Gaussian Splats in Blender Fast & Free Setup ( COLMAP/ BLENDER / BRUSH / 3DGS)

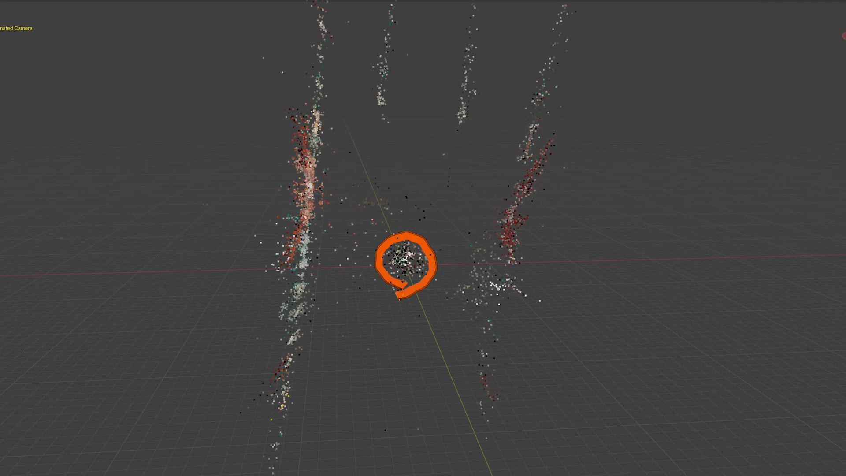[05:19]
you've just imported your photogrammetry and it's now visible as a point cloud alongside with your 3d camera path the first thing i do once the file loads is orient the photogrammetry scene to do that go to the outliner and collapse the entire camera folder click on the point cloud in the outliner then in the viewport
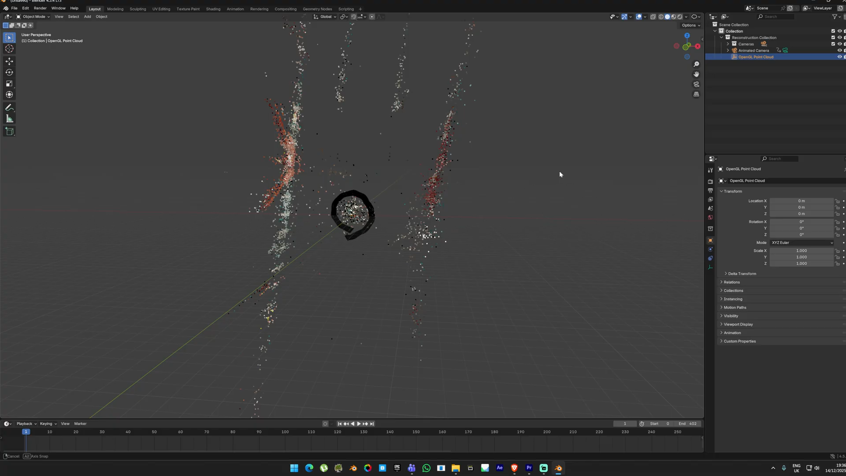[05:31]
press a to select everything with your scene selected press ctrl p and choose object what this does it groups the entire scene so you can position it in 3d space without breaking the camera path take
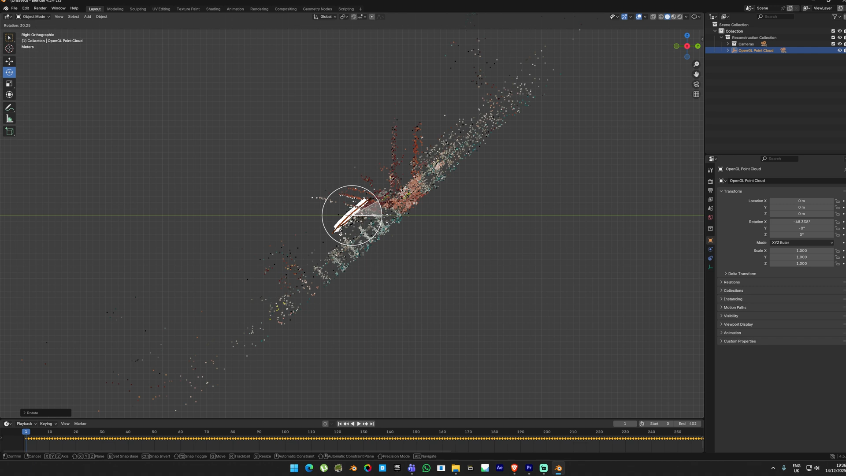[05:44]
your time until you position this correctly if you want to see through the camera select the camera in the outliner and
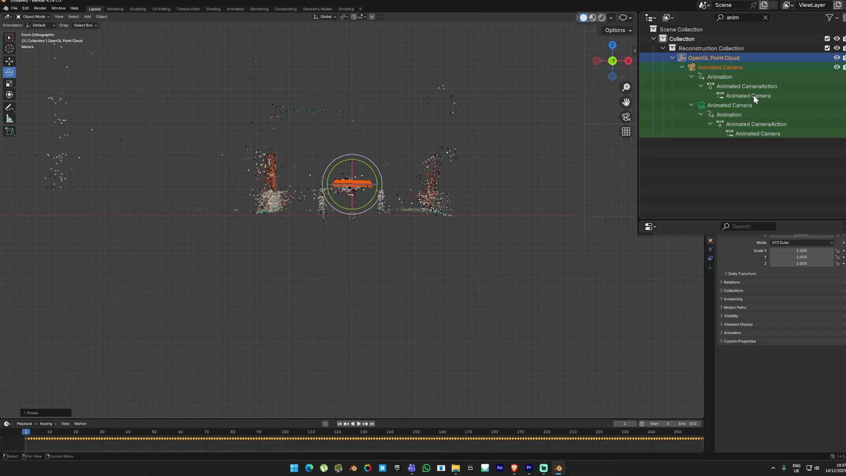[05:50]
then press 0 on your numpad if you disable the camera path in the outliner and press play you
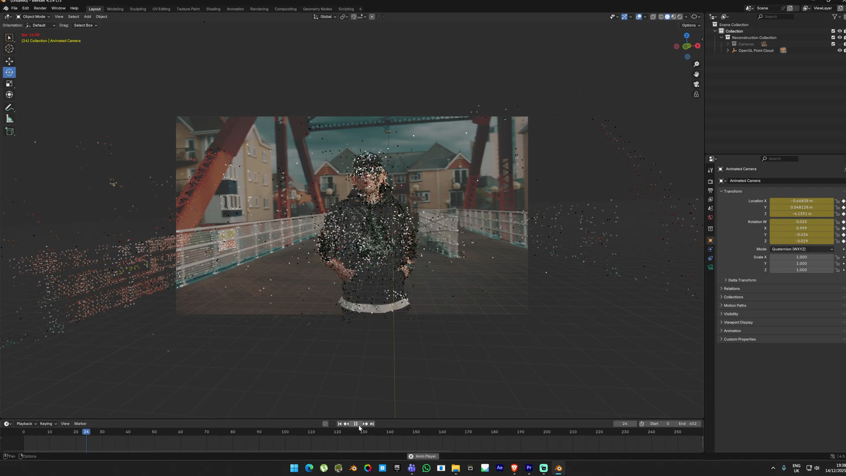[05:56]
will see the camera moves identical to the camera from the original video this is also known as a camera truck and that's why this workflow is so powerful
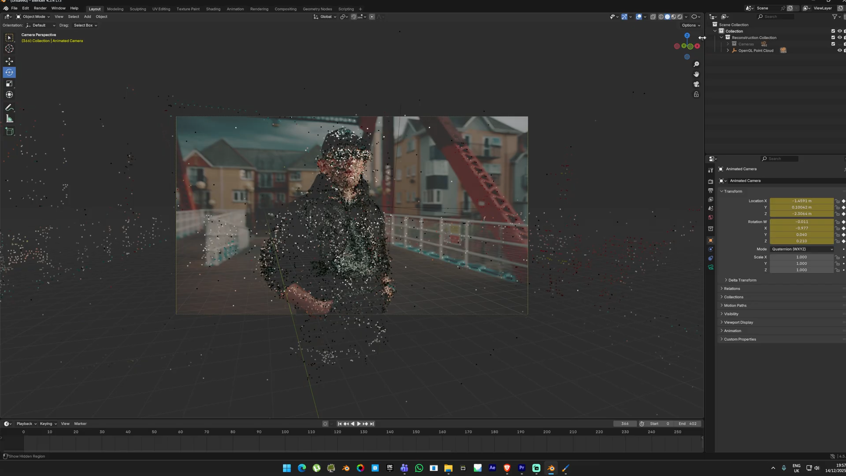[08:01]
3dgs render and this window will pop up here we are going to click on import ply navigate
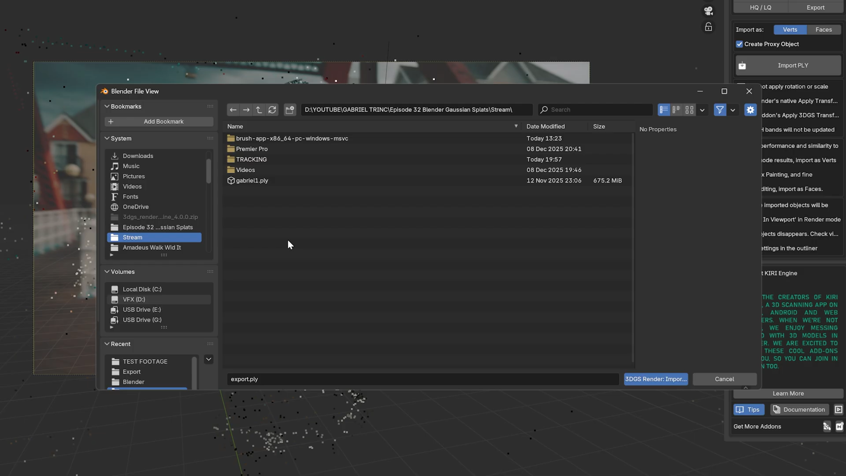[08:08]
to the folder where you exported the ply from brush and load it when you import it you will see a
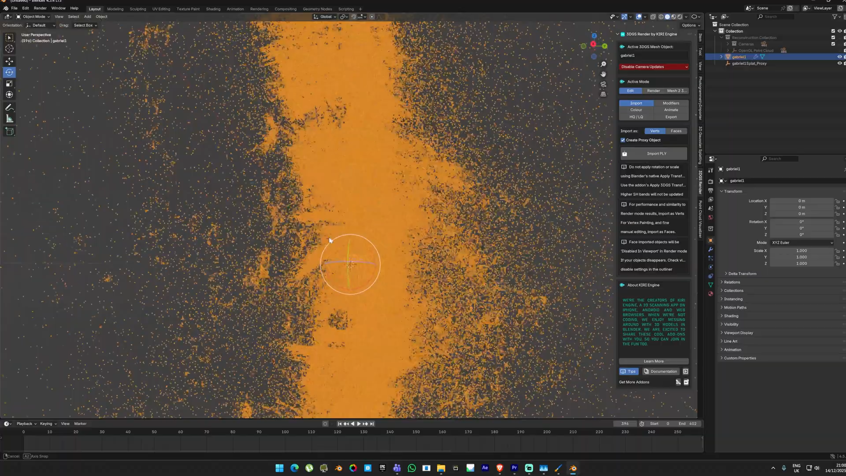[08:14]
bunch of points loading into the scene these are our gaussian splats generated from brush the orientation will be off
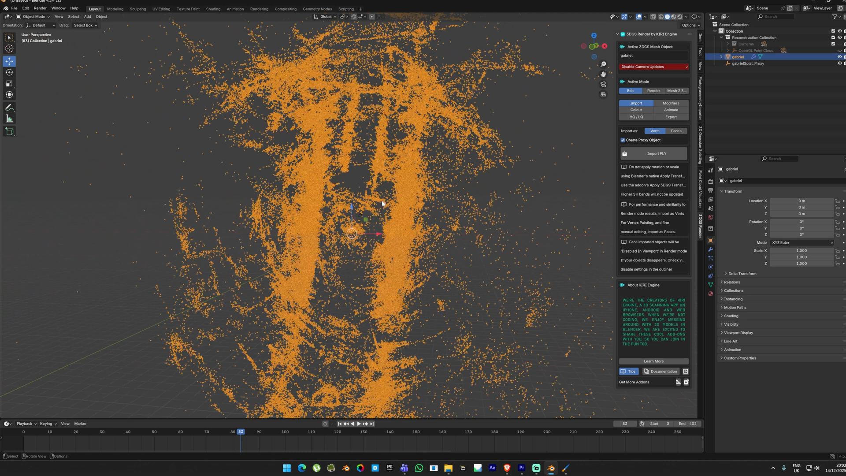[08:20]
but don't worry we are going to fix that now and it's very easy with the gaussian splat selected ctrl click the point
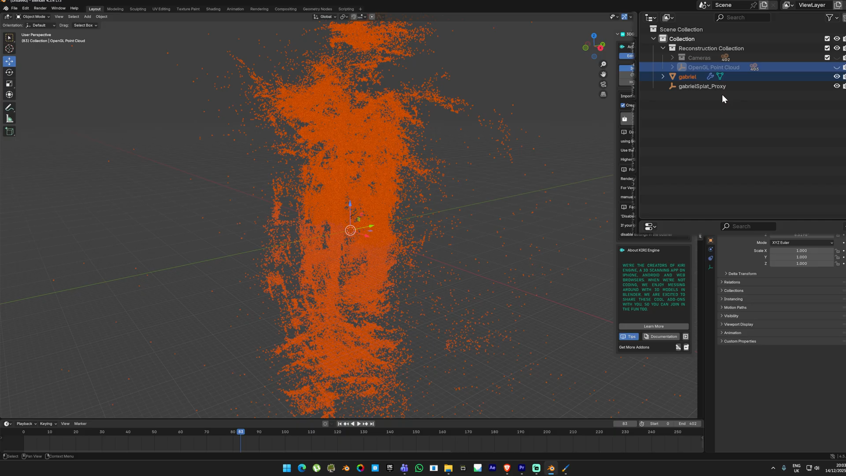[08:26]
cloud then press ctrl p and choose object without inverse this will snap the gaussian splats